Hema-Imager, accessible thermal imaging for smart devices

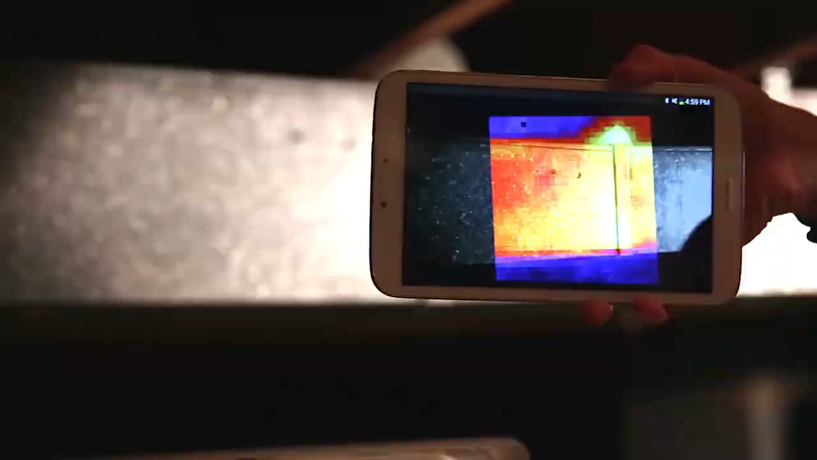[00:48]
the Hema Imager makes it possible for you to have thermal imaging wherever and whenever you need it.
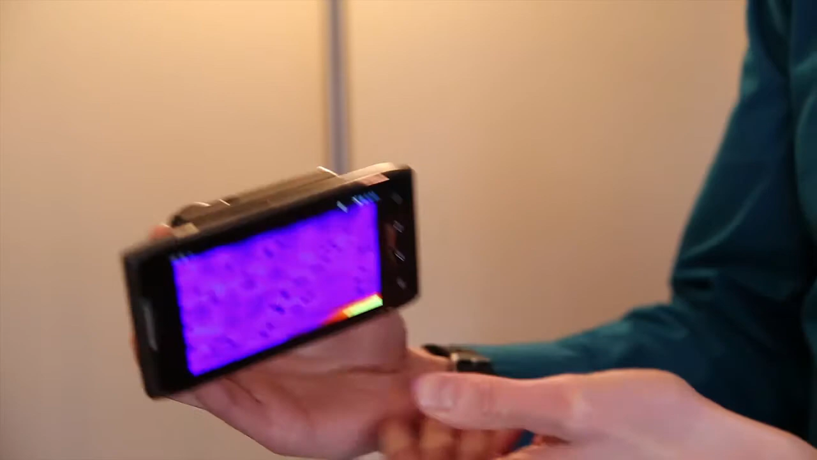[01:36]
It can run for over eight hours on a single charge while continuously streaming thermal images,